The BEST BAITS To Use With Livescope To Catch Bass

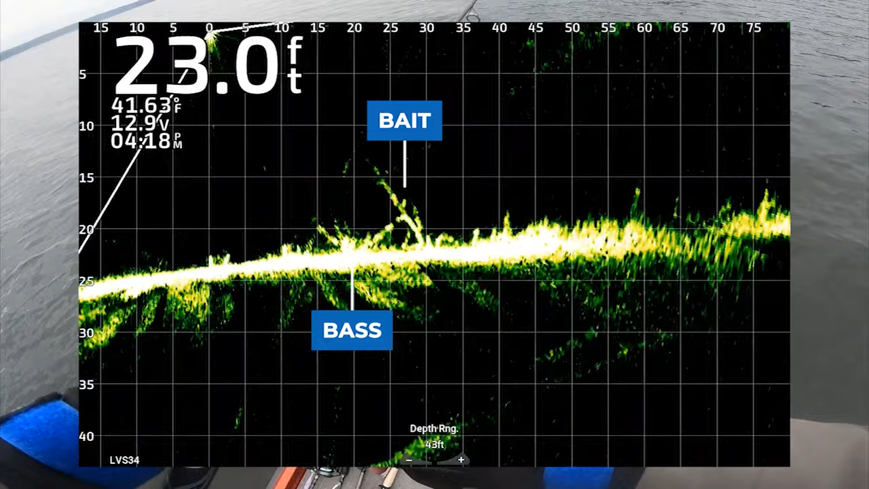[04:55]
On screen: depth 23.0 ft, water 41.63°F
on it really really much but it is the jig head minnow okay it is I call it the jig
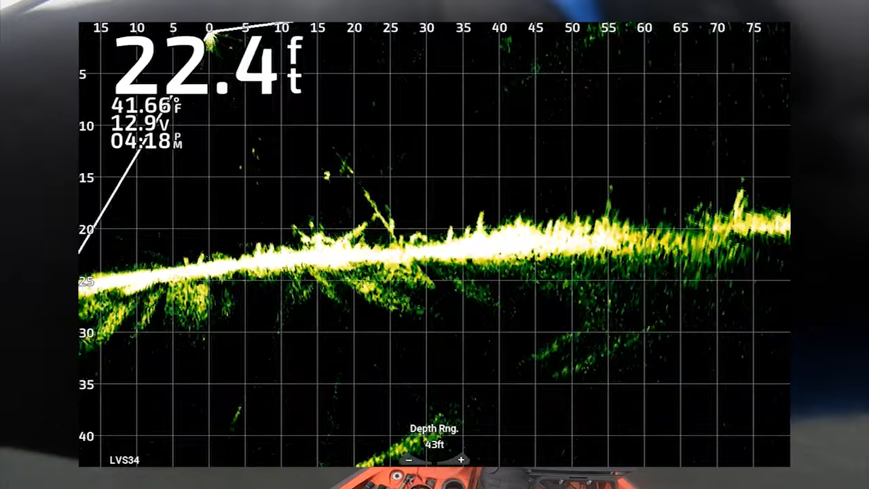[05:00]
On screen: depth 22.4 ft
head minnow uh there's a bunch of different ways about it or you can call it the miki rig this is hover shirling uh we got the hover rig okay the hover it goes in this category too guys um you know I'm with core tackle
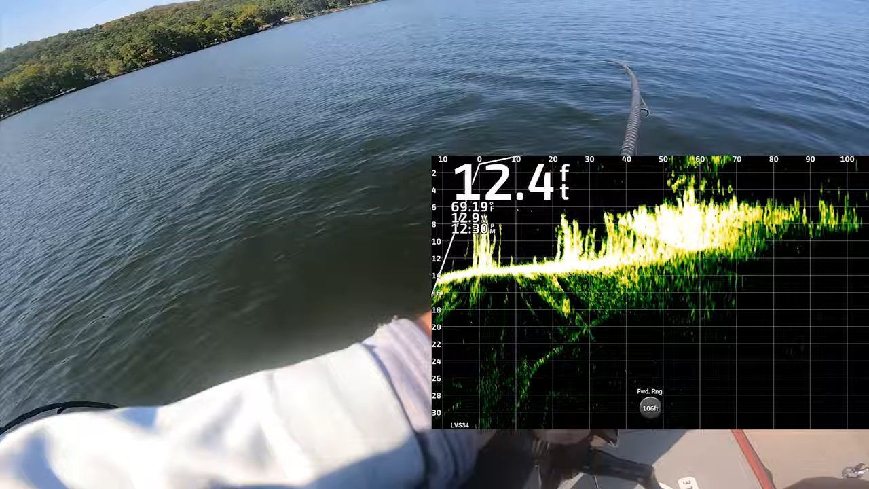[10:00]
On screen: depth 12.4 ft
missed one got a little one that time there we go let's get five foot and above that zero to five foot column uh